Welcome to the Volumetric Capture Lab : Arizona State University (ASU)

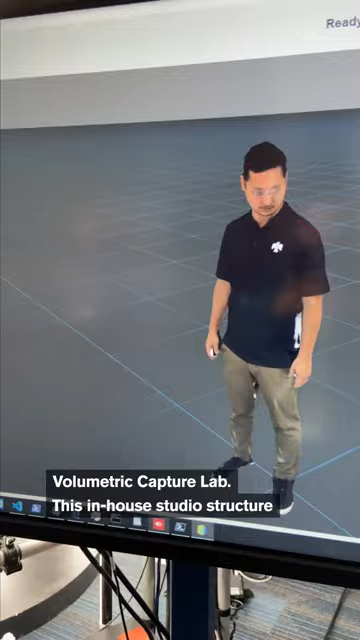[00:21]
This in-house studio structure composed of 96 cameras in a 360-degree space can create 3D photo or video of avatars.